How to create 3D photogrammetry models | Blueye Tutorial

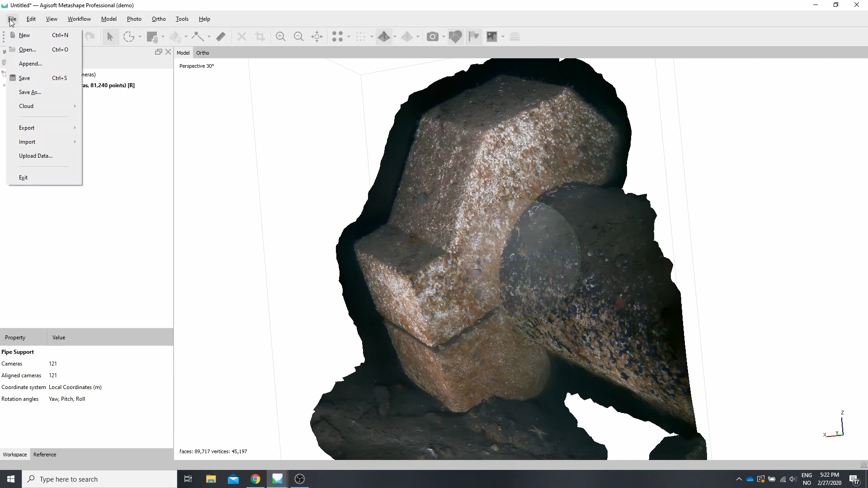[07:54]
So maybe we are interested in the distance between here and here. And that turns out to be 46.7 centimeters. The model can now be exported or uploaded to a cloud service.